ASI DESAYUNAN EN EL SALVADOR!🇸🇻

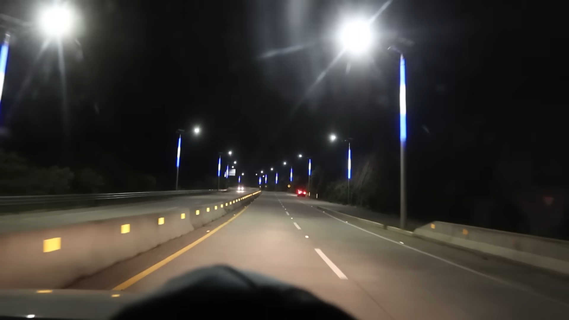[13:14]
Pero ayer que fuimos a Tunco, es muy lindo el camino. Hay una autovía muy bonita, toda iluminada. La verdad que bastante bien la infraestructura del país. Me sorprende para bien.